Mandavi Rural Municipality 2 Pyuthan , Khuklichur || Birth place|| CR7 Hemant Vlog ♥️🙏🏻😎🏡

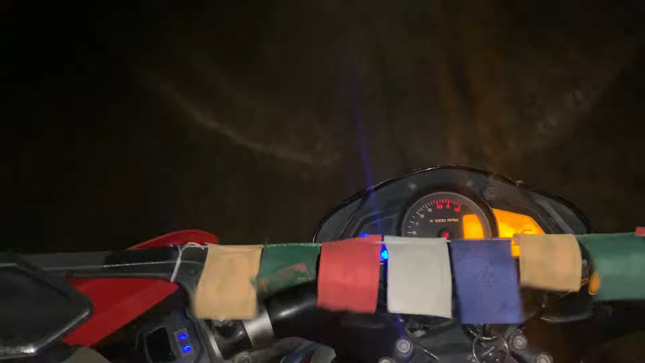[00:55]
अहिले चाहिँ रात परिसकेको छ गाइस। म चाहिँ बाटोमा छु, एक्लै छु, घना जङ्गल छ है।
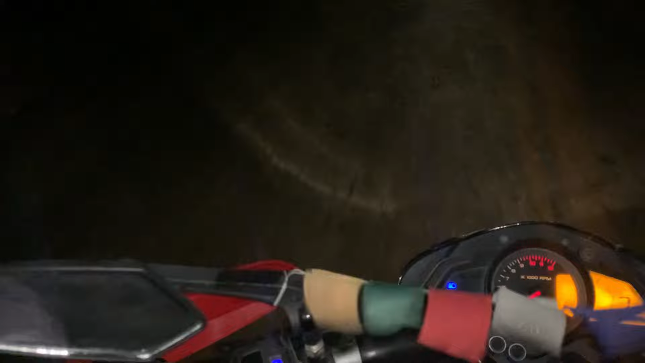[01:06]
रात परे पनि डेस्टिनेसनमा पुग्ने एउटा लक्ष्य भएको छ।